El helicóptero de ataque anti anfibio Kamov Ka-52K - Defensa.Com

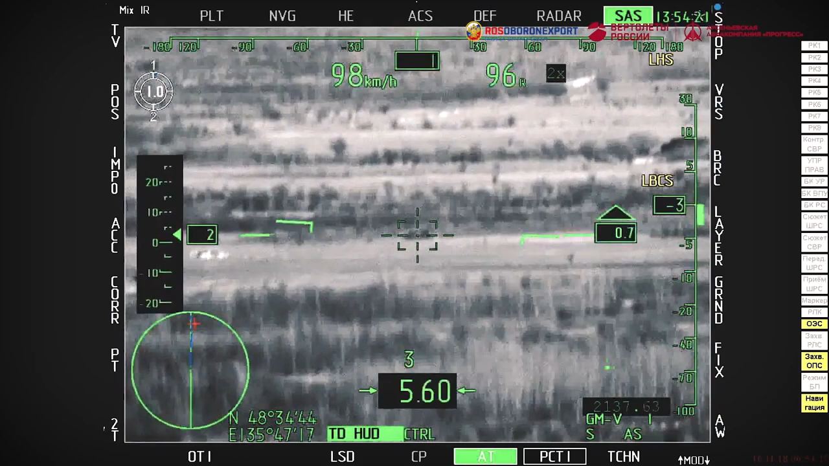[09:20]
The ammunition load is up to 12 missiles. Guidance system optical electronic laser.
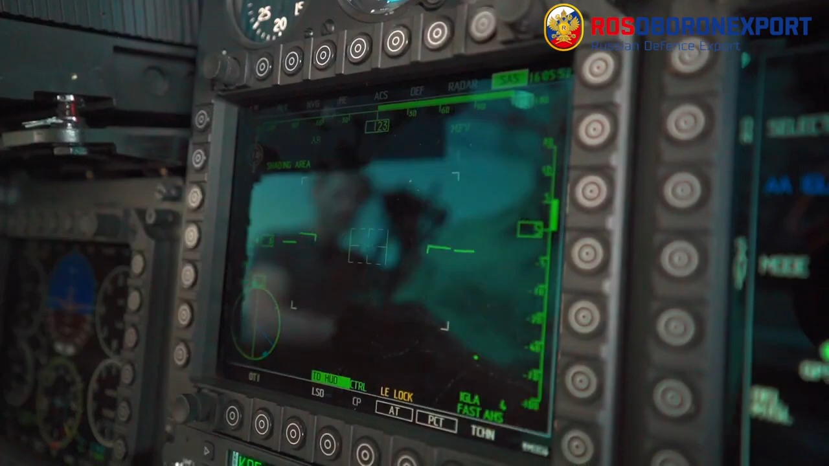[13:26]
Flight, navigation and sighting data can be displayed over the image.
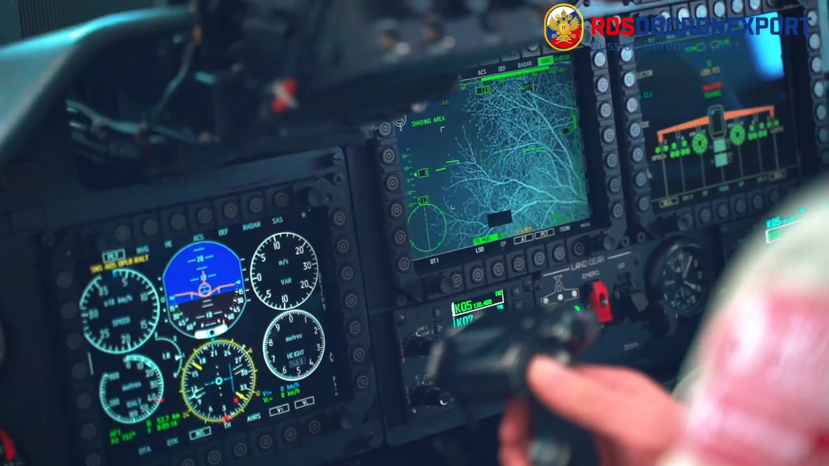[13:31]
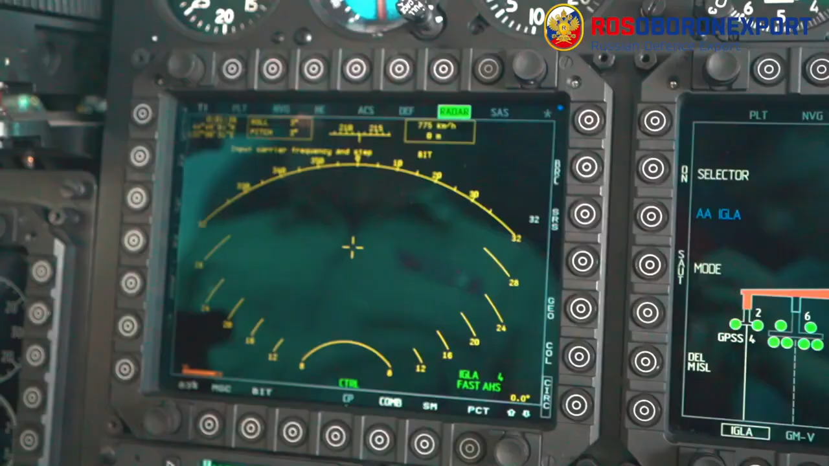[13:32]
The RDR radar frame shows
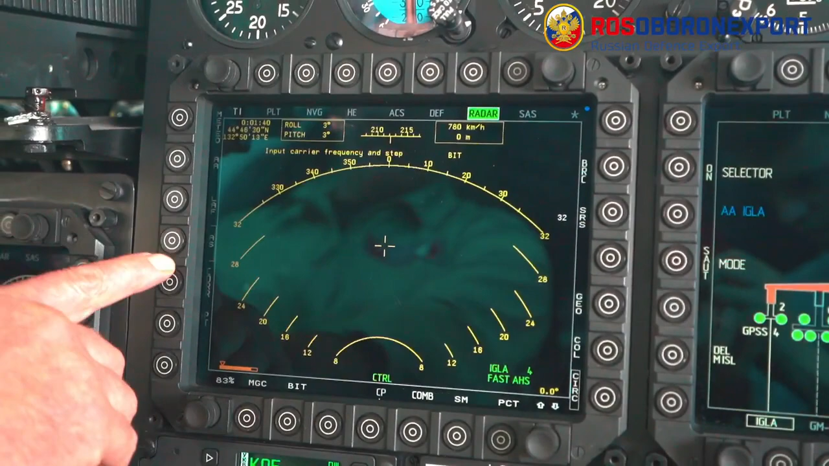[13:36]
information received from the civilians and targeting station and the airborne radar.
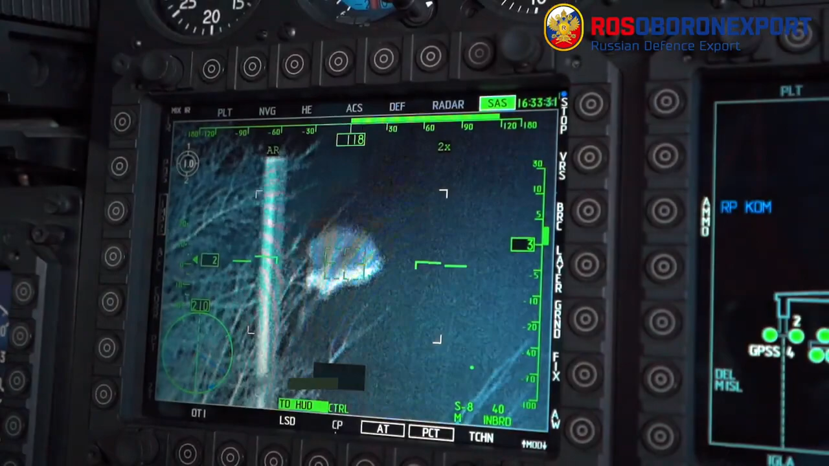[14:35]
When searching for the individual targets the civilian sighting